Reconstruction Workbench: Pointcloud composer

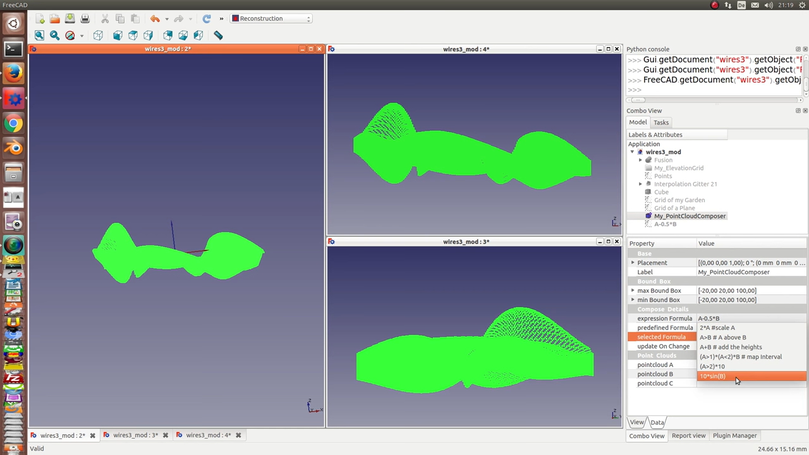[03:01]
For example, ten times the sinus of B. It's, and I switch here to true.